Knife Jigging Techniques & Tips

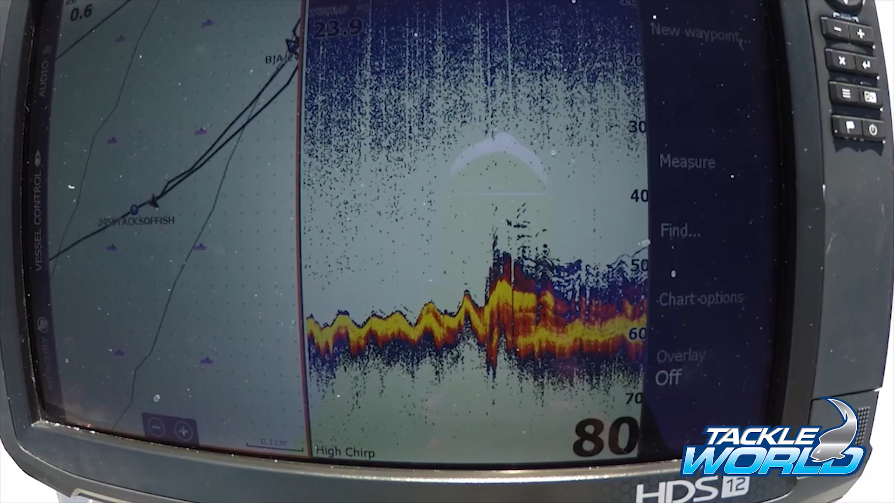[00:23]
There's a lot of good ground in the area and it wasn't long before I found what looked like an active patch of fish and it was time to play with the knife jigs.